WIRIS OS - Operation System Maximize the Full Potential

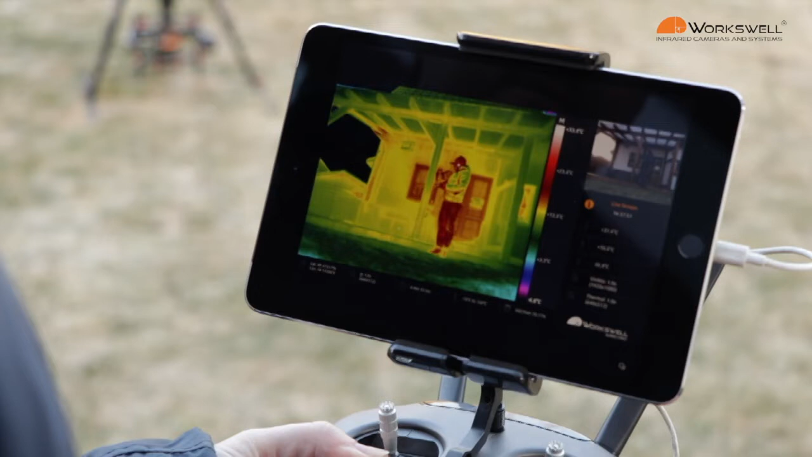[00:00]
You can easily switch the pallets.
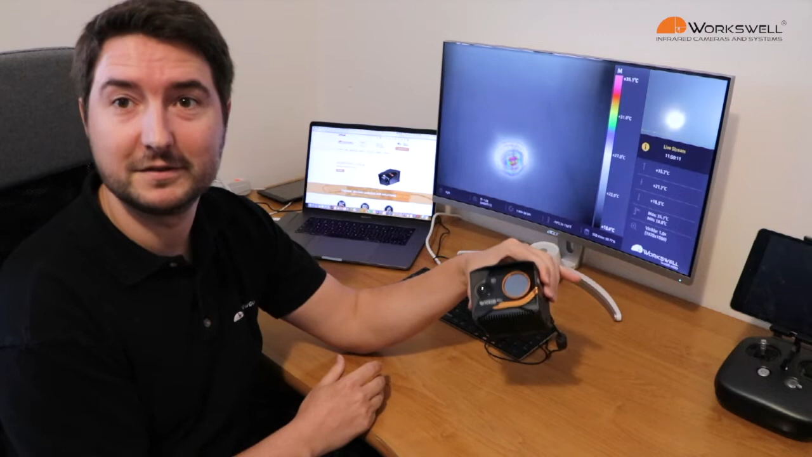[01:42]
As you can see, the camera is on and I can basically start my operation. I made a cup of tea to show you and demonstrate the functions. I will not go too deep.
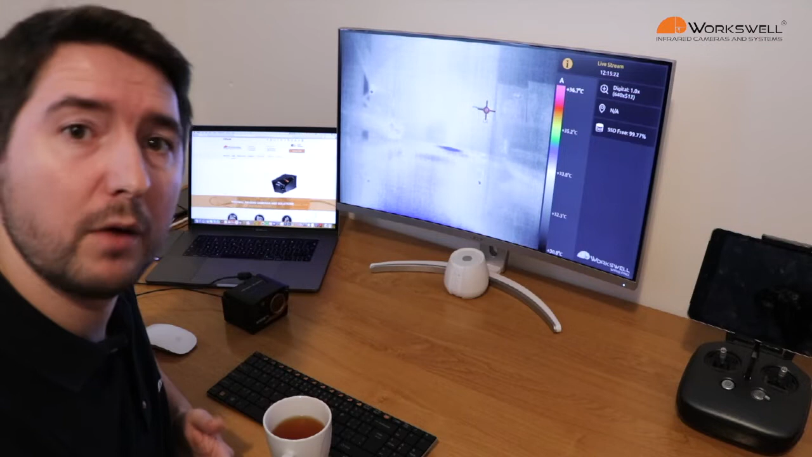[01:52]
I will not show you all the functions we have in our various operating system. I just want to show you how easily you can access to all of them. So, I will put my cup of tea here.
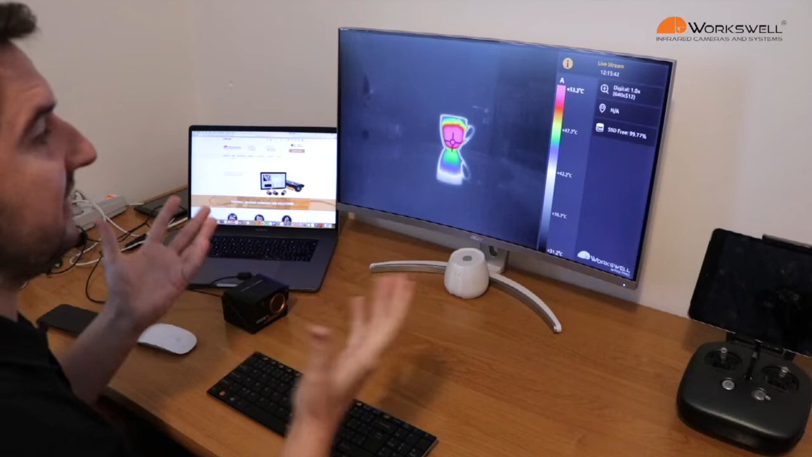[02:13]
So, you can easily fly. But, if you fly somewhere, you do not know in advance what is going to be there, what is going to be the surface temperatures. So, you need to be able to adjust them. And therefore, we have the various operating system. You can easily access to all the functions during your operations. Now, I need to switch to my manual mode.
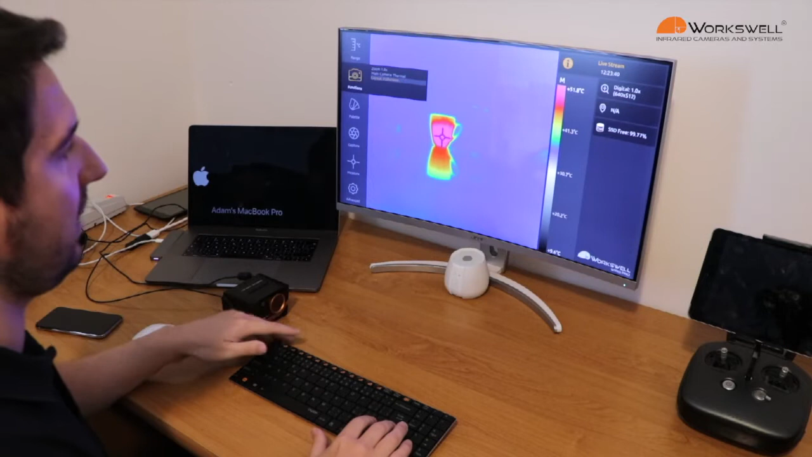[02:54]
Because many of you wanted to have as biggest image as possible.
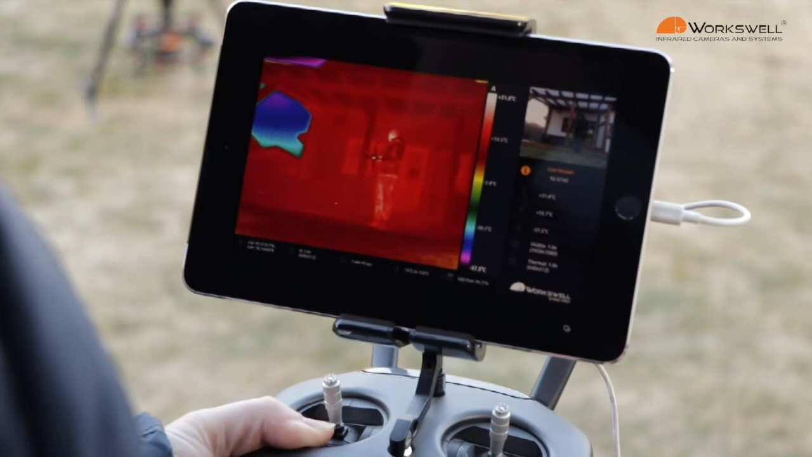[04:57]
You need to adjust during your operations. So, we went outside. And we turned on the camera and the drone. And you can see the image. That is transmitted wirelessly of course. The camera is on. And it's in automatic mode.
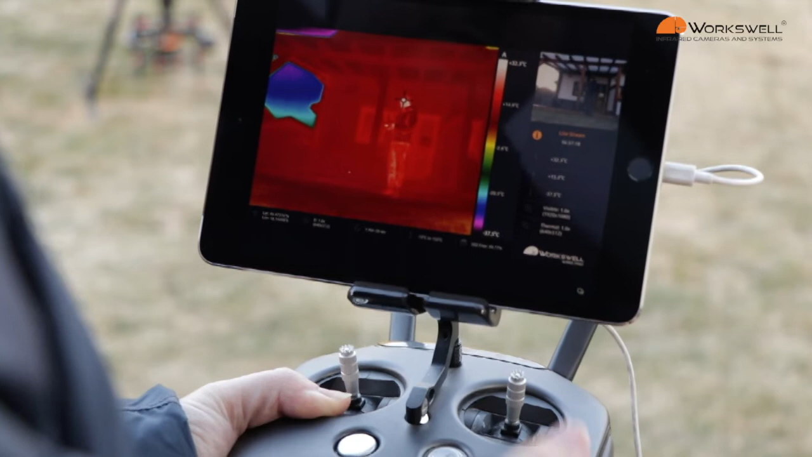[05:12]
It means that it's very very difficult to recognize myself. I'm standing there. Because there is a sky. Which is very very cold. Minus 40 degrees or something. So, it saturates here.
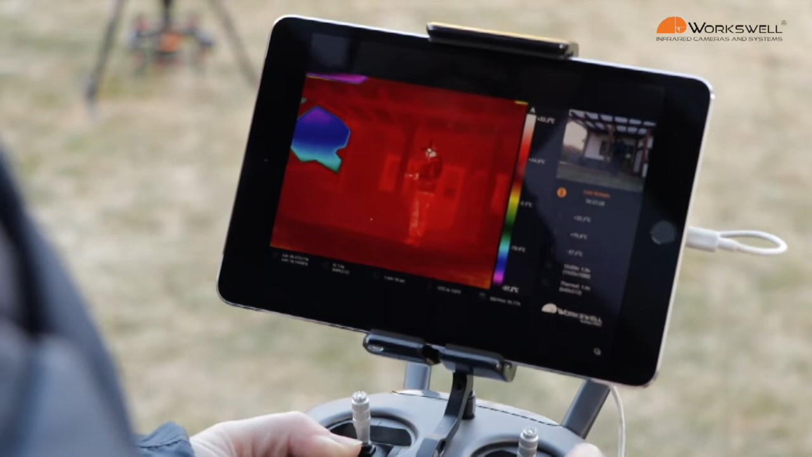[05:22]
So, what you can easily do. Is to switch the manual temperature range. On.
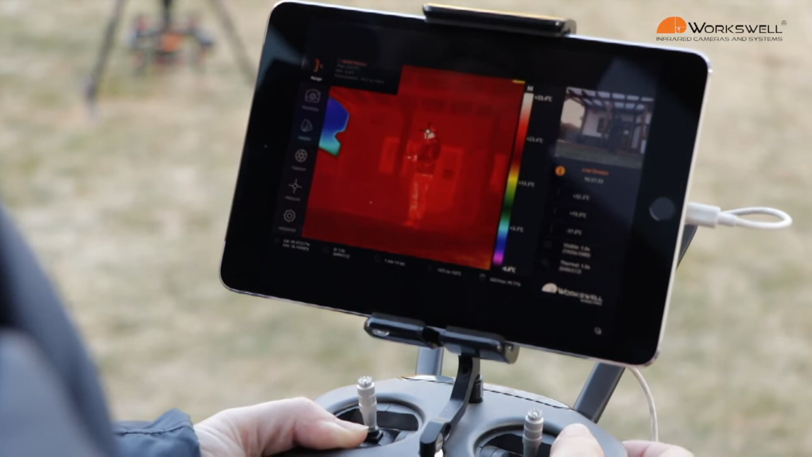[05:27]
And you will be able to see very very sharp image.
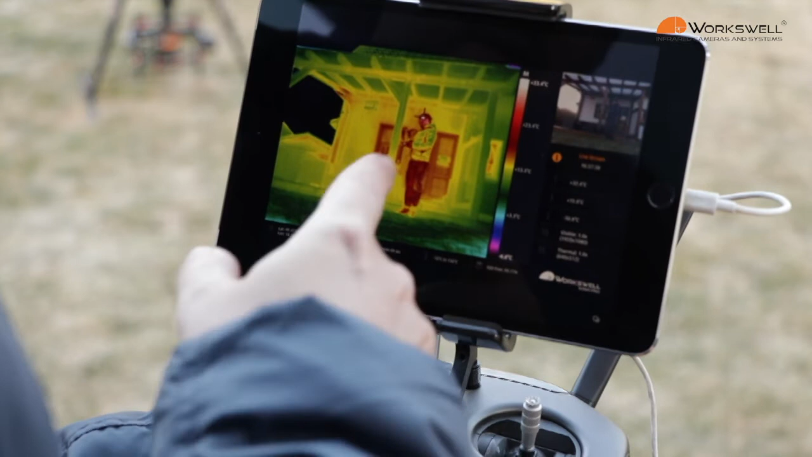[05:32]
Of myself and the house behind me. Without settings of a manual temperature range. Is very difficult to recognize me. And find the leakage.
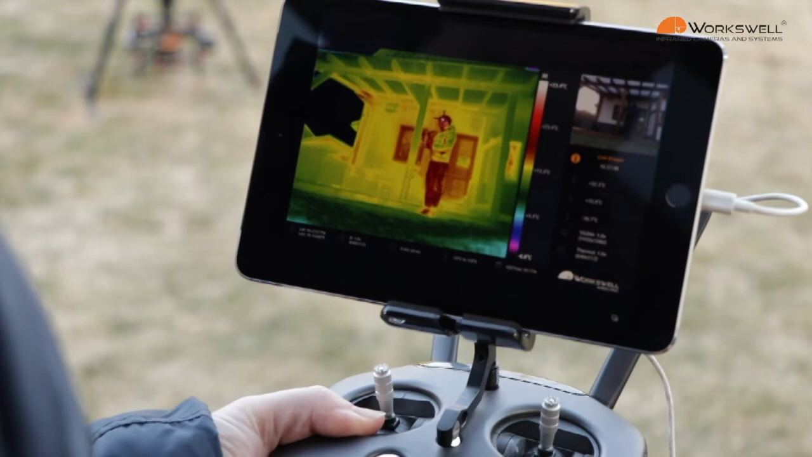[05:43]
Or the hot spots you are looking for.